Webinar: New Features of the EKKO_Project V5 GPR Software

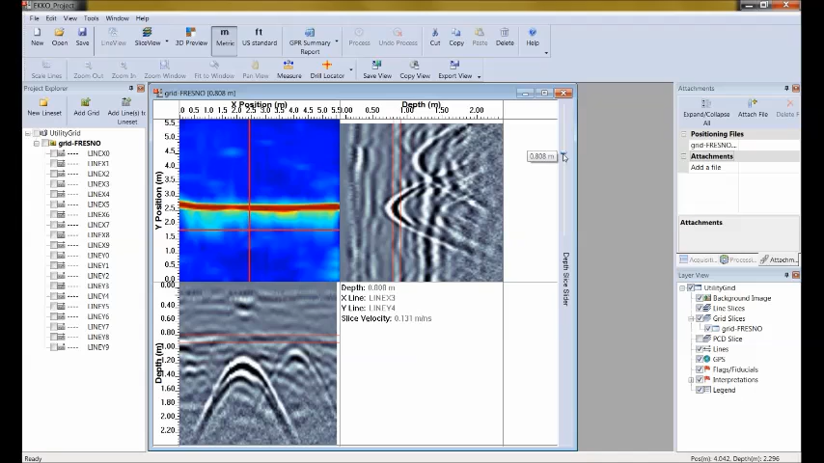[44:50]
Now if I slice down deeper, you can see that there are other hyperbolas down here deeper. So if I slice down a little bit more, we go past that first utility and then we start to pick up two more utilities. And you can see that I'm slicing through this hyperbola on the right. I'm also slicing through this hyperbola on the bottom. And you can actually see that this looks like some sort of T-junction, where we've got one utility coming across this way, another utility coming across this way and forming a T pattern. So very powerful way of looking at your data because you see both the cross sectional image, two cross sectional images,
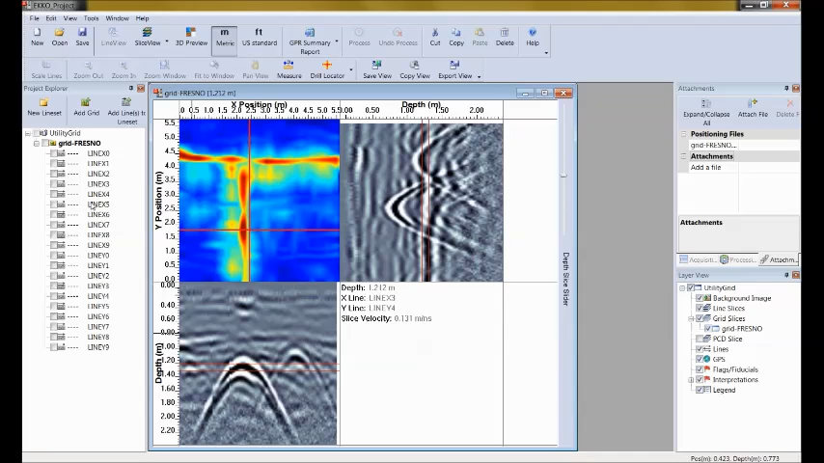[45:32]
and the depth slice at the same time. So you can use both of them to work together to understand your data back. Now, one more example, and this is for the geotypes in my audience. So let's open up some geologic data here.
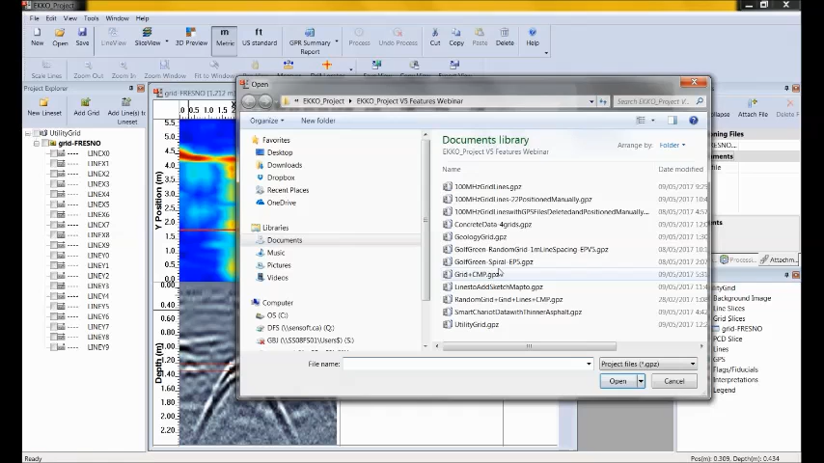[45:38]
And this is a very large scale grid. This is done with 100 MHz data.
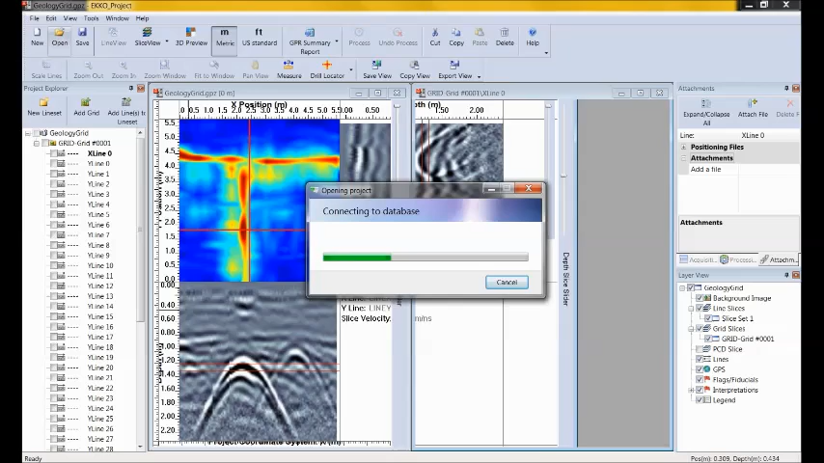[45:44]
And again, so I'm going to open up the 3D preview window.